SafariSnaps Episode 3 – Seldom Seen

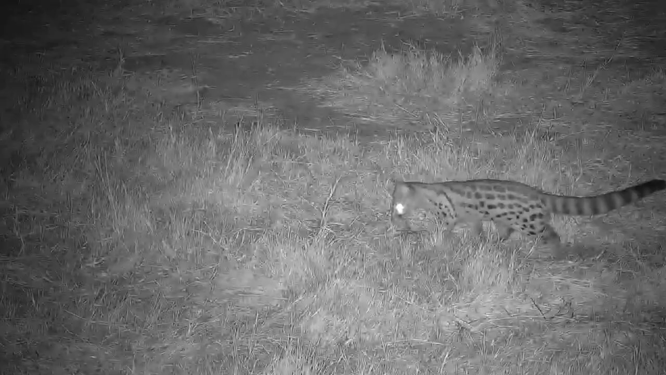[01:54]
If you manage to spot a large spotted genet, you can get yourself 44 points. Now when it comes to genets there's a lot of confusion because we need to know the difference
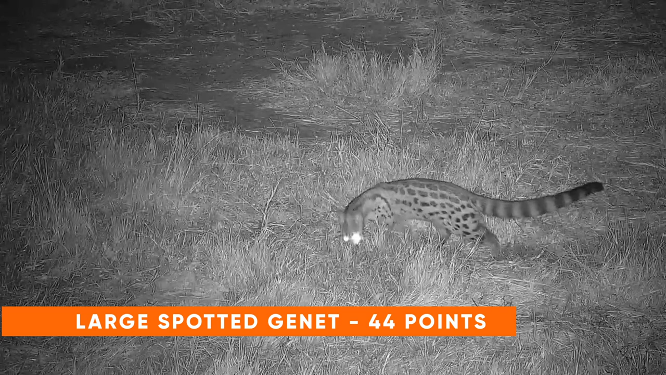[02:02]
between a large spotted genet and a small spotted genet in order to take our snaps accurately. So a large spotted genet has large spots and it's the one that we see most often I would say in southern Africa.
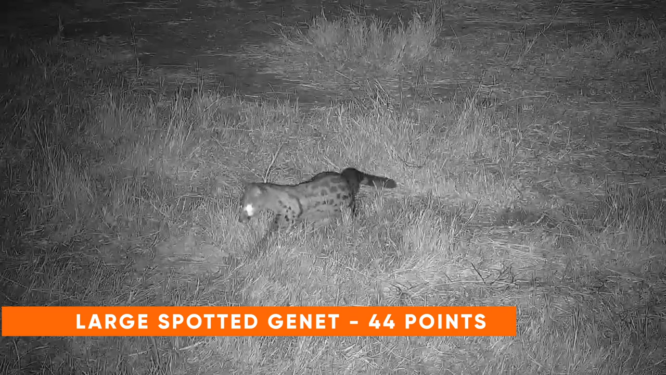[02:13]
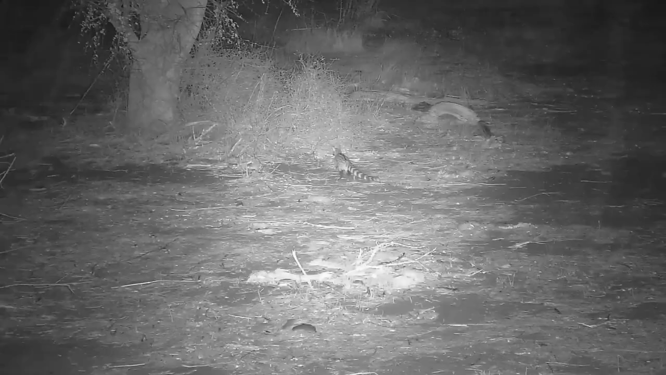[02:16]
A small spotted genet has a white spot at the end of its tail or white tip. The large spotted genet does not have that.
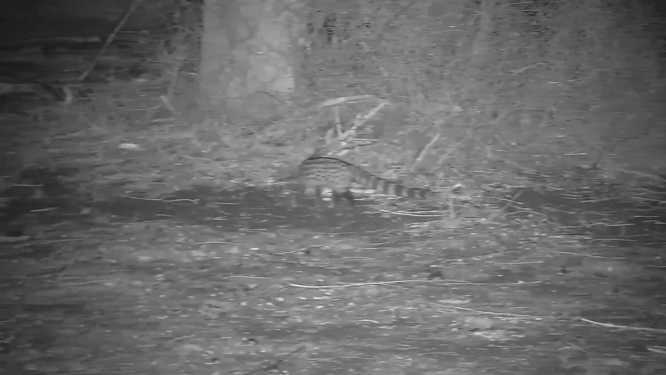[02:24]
Now also the small spotted genet has smaller spots and is also known as the common genet.
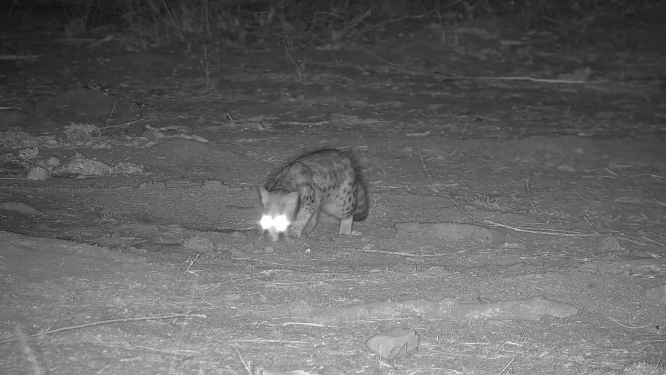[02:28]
It's quite easy to confuse the two animals but if you're in doubt it's almost certainly a large spotted genet.
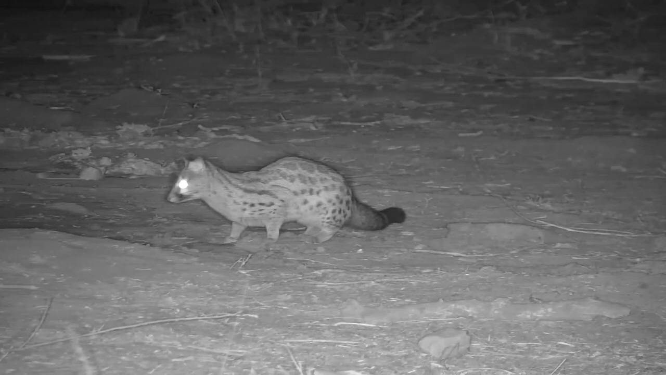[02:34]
In two decades of taking safaris in the low felt I have seen very few small spotted genets so if you're in doubt it's most likely a large spotted genet.
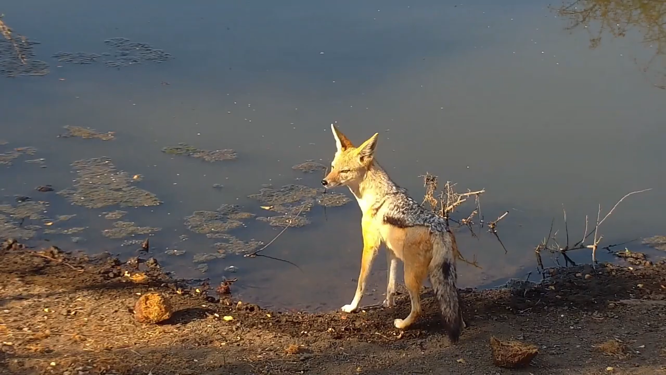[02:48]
Next up we have got the black-backed jackal which will net you an enormous 45 points.
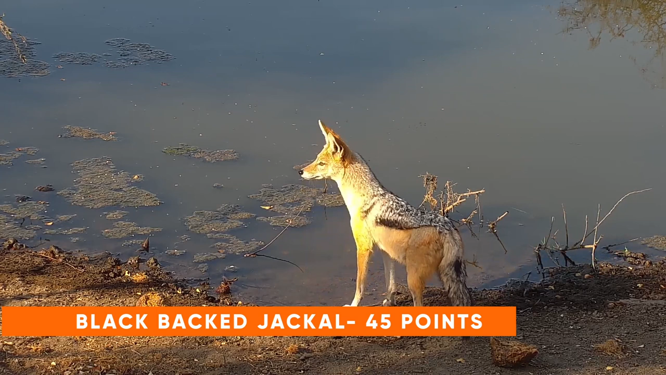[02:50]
Black-backed jackals you'll find in clearings largely and so those water holes that have big clearings around them such as the ones of tau or cat eye you're likely to see a pair of black-backed jackals.
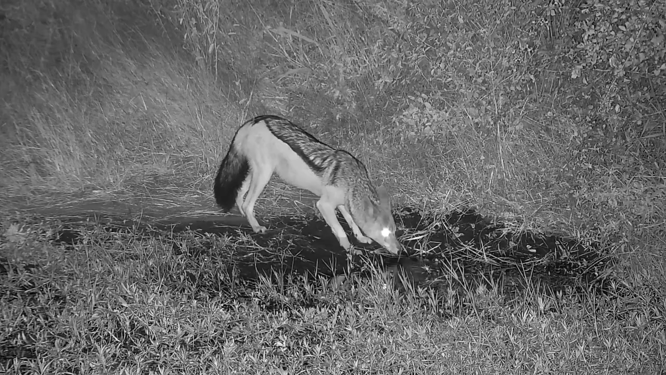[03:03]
A side-striped jackal and a black-backed jackal can be easily confused particularly at night but look out for the saddle-shaped dark patch of fur on the black-backed jackal and
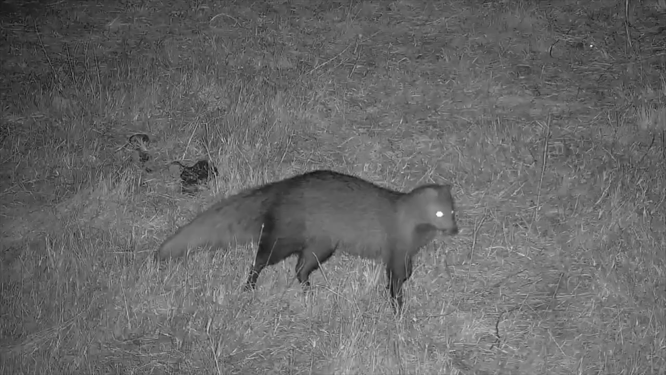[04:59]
We have the white-tailed mongoose which is the largest mongoose species that we get in southern
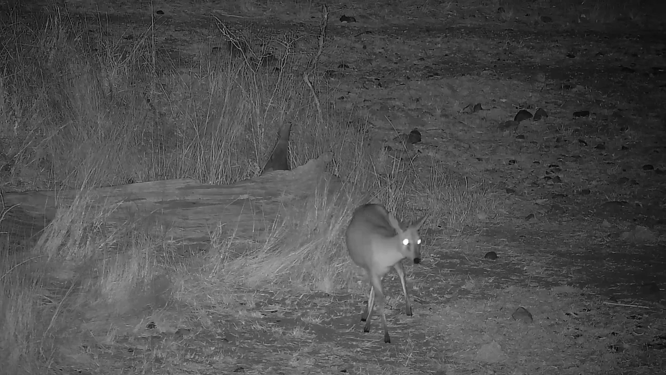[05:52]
If you are looking front onto a dyker you're likely to see a stripe down the front of the face. You won't see that on the steenbock. The steenbock has much whiter ears and so you're likely to see them shining quite nicely in the infrared light. I think James covered pretty much all the differences. One thing that I picked up is that I find that a steenbock has much skinnier legs than a dyker. So steenbock looks like it's got skinny legs with kind of a fatter body whereas a dyker feels like well proportioned.